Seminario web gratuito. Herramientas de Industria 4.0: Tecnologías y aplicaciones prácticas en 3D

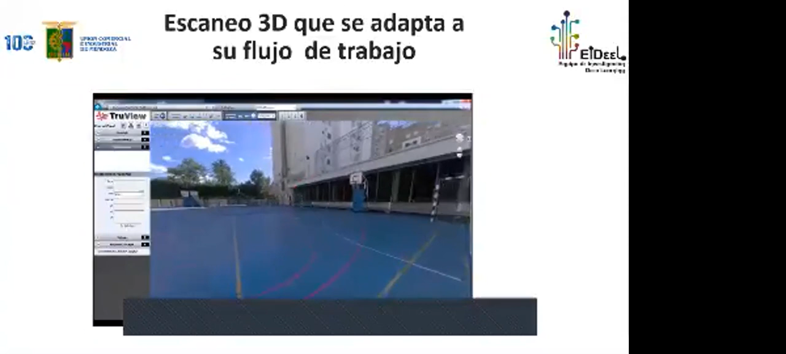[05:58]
sino también la visualización 3D como se ve acá, en este punto.
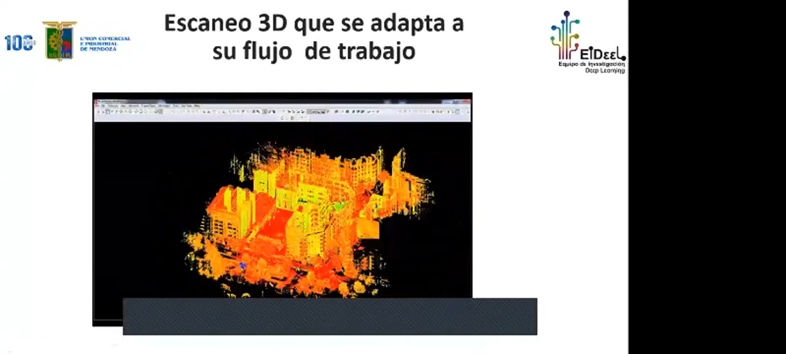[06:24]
El escaneo 3D en la construcción termina siendo esto.
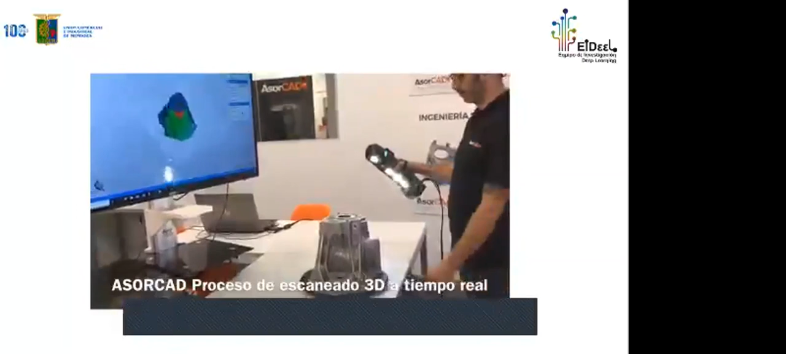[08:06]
Una vez que él escanee estos 365 grados de la imagen y lo vea todo en azul,